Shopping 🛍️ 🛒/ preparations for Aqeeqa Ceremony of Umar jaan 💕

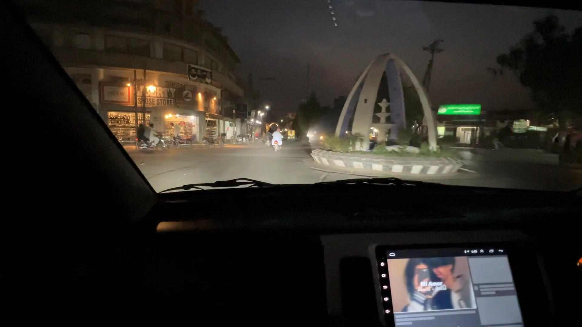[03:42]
the road is going to Kent this is Chalk 4 across we will come to Kent after that we will